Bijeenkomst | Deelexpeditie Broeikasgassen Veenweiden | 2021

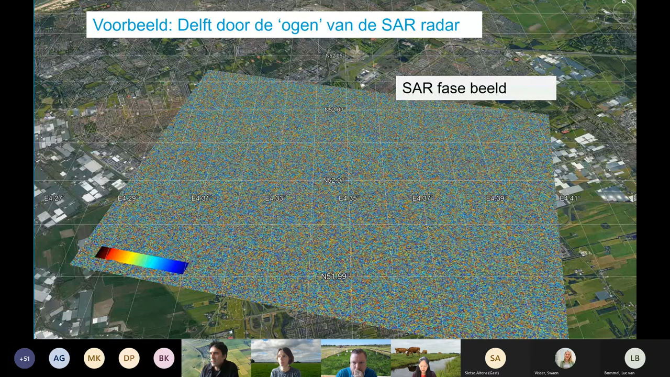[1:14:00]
En hier geeft dat al aan dat dat eigenlijk compleet oninterpreteerbaar is. Voor één beeld kun je niks doen. Maar als je nou twee beelden hebt of meer, dan kun je die van elkaar aftrekken en dan krijg je een zogenaamd interferogram. En dan komt er in één keer allerlei informatie tevoorschijn. Onder andere hierover dat is van de snelwegen, van de bebouwde omgeving. Hier gebeurt dus van alles en er zijn ook verschillende oorzaken voor. Nou, ik wilde dit plaatje vooral laten zien om even te kijken naar de plekken waar je dus eigenlijk geen goede gegevens hebt. Dat zijn die ruizige plekken hier. de cirkeltjes.
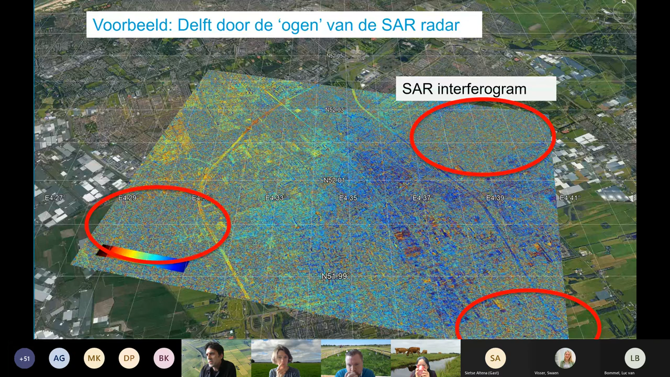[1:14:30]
Nou, als je dit plaatje nu even weghaalt, dan zie je ook precies, nou, dat is nou eigenlijk precies het gebied waar we graag informatie willen hebben.